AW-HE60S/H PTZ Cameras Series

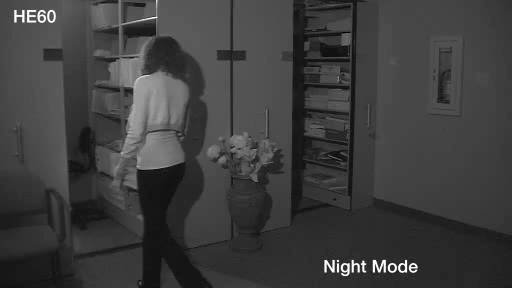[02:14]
Reality TV production and sleep lab research
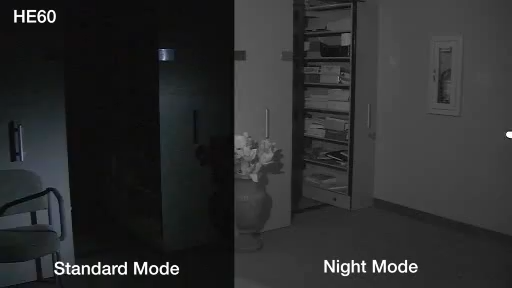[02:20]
are only two of the applications where night mode will be particularly useful.